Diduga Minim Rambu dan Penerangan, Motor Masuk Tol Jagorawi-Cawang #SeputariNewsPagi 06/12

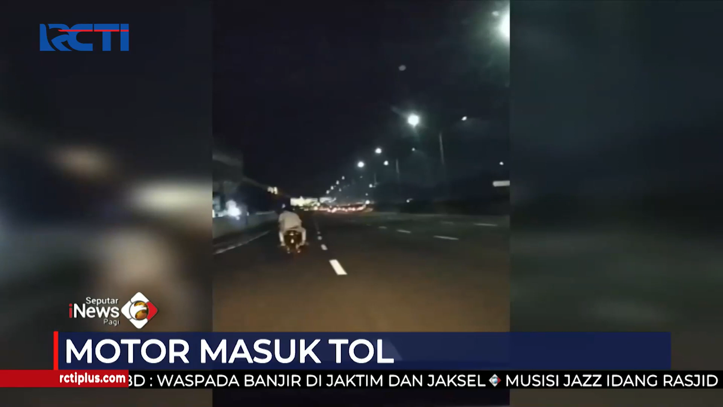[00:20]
Video amatir merekam pengendara sepeda motor yang tengah berboncengan nekat menerobos ruas tol Jagorawi-Cawang arah Taman Mini, Jakarta Timur minggu dini hari. Pemotor ini tetap nekat mancap gas di lajur kiri.
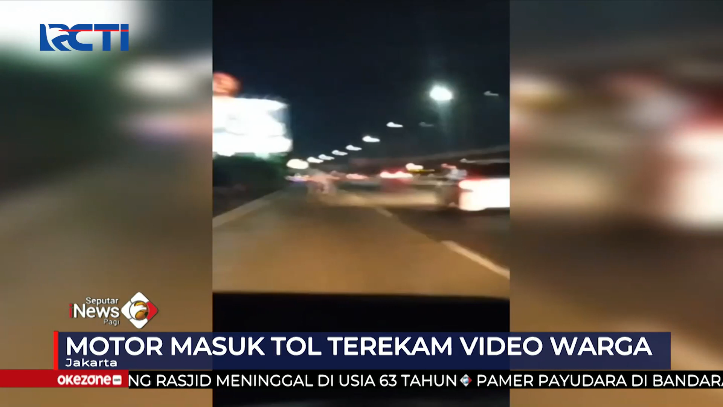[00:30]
Diduga pemotor ini tak memperhatikan rambu larangan motor masuk jalur tol.